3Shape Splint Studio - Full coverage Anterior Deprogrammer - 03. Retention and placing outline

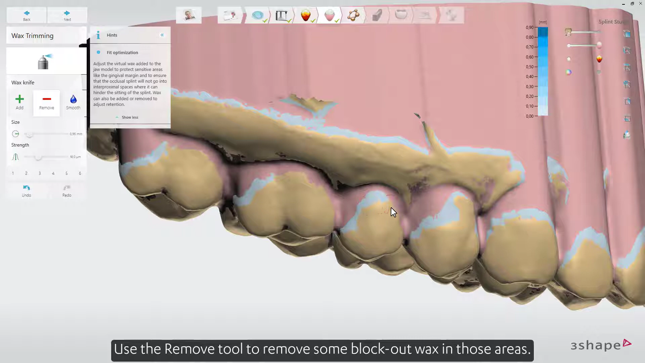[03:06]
The color scale informs you how much depth the local retention area has.